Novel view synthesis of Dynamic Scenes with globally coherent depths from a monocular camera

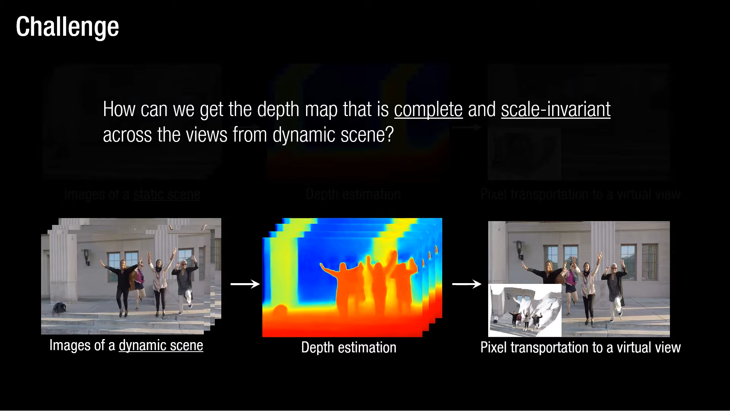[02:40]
The main research question is, how can we get the depth map that is complete and still scale invariant across the views from dynamic scenes?
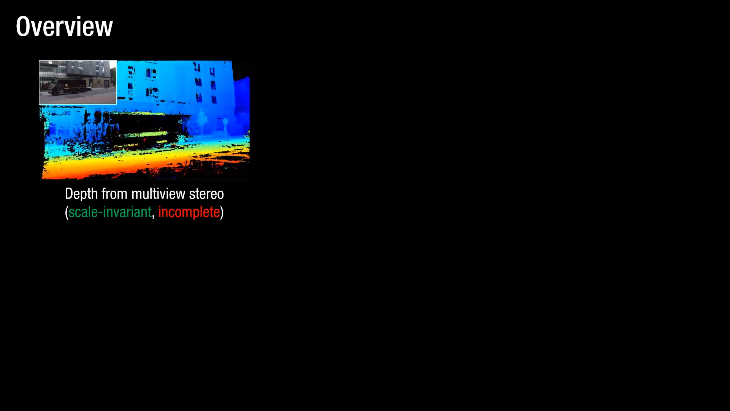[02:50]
The multi-view stereo is scale invariant across the views, while it is incomplete.
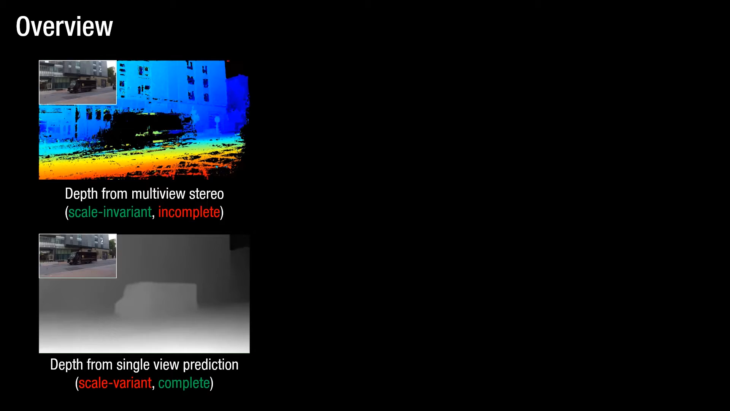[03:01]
The single view prediction provides a complete depth map, while it is scale invariant. Our key idea is to combine the strengths of the stereo-based depth and learning-based depth to estimate the scale invariant and complete depth maps. To do this, we newly designed a depth fusion network that takes the depth from multi-view stereo and depth from single view prediction, and output the fused depth map.
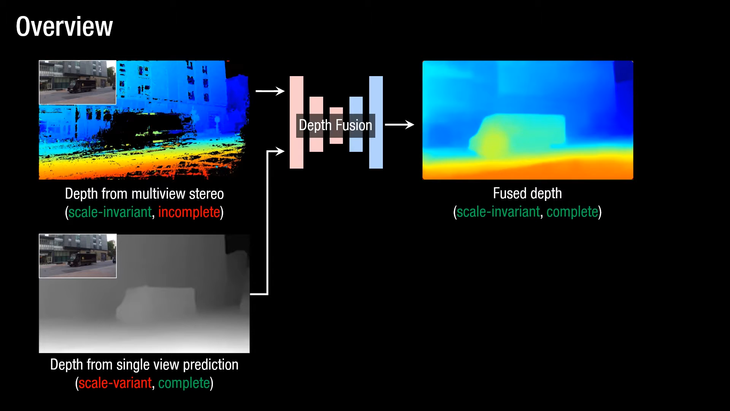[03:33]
Using this depth map, we render a photorealistic virtual view by warping and refining the images.
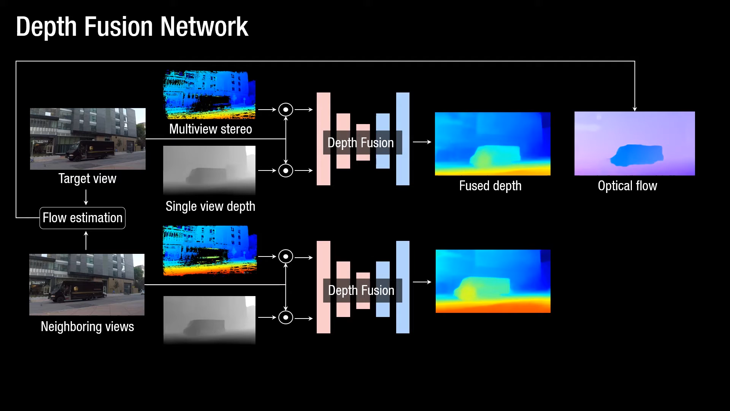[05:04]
First, we estimate the fused depth map from neighboring views. Second, we estimate the optical flow between the target and neighboring views. Finally, we reconstruct the 3D scene flow by combining the depth maps and optical flow. Here, we minimize the scene flow, assuming that the 3D scene motion is smooth and slow.
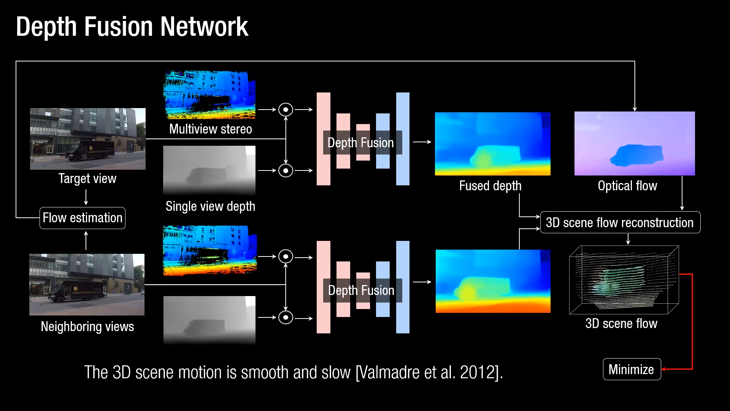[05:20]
Given images, depth maps, and foreground mask, we synthesize a photorealistic virtual view in a specific location and time.
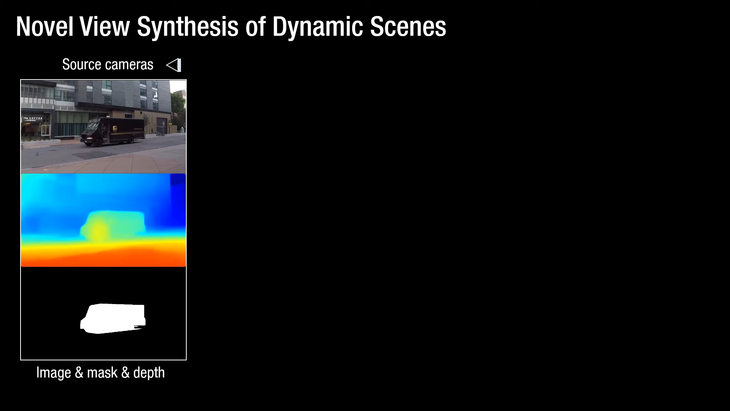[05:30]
To this end, we transport the pixels from source cameras to the virtual view by separately warping the foreground and background. The global background is reconstructed by merging the background pixels from all views based on the camera baseline. Finally, the image blending network generates the blending residue to refine and complete the synthesized image.
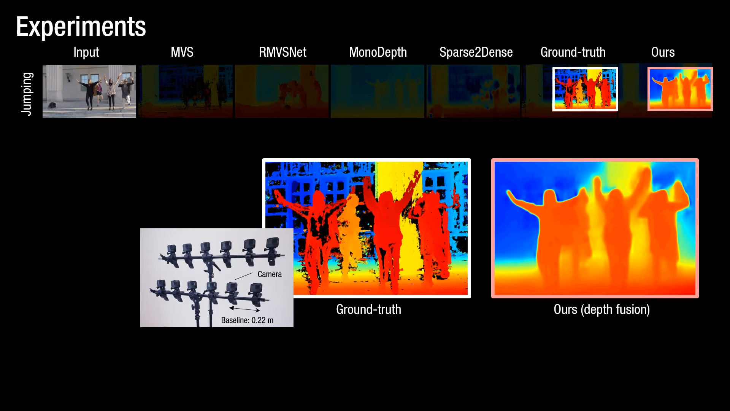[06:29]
The ground tools is captured from multi-view system where they are manually synchronized. Here, ours represents the optimization-based multi-view stereo where it obviously
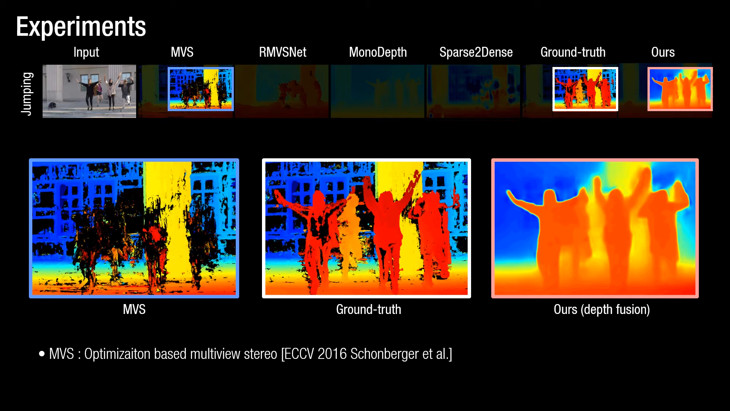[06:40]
fails to estimate the depth on the dynamic contents as epipolar geometry does not apply. Even learning-based multi-view stereo fails to estimate the depth from dynamic scene.
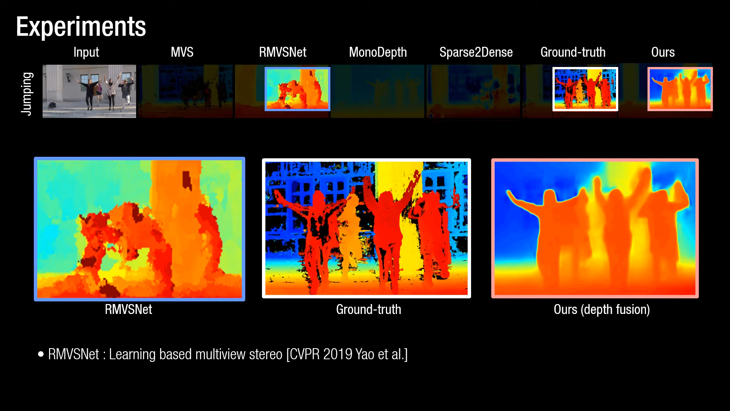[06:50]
Mono-depth predicts the depth from single view where its depth scale is highly inconsistent with the ground-tooth depth.
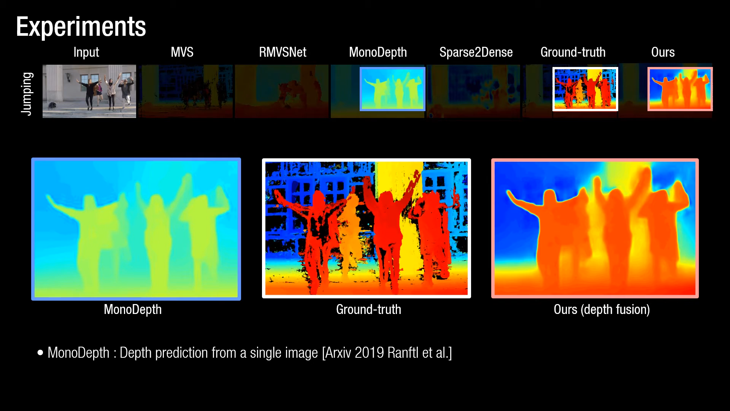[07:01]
Sparse-to-dense is the recent depth completion method where it completely fails without having explicit guidance of visual and motion cues.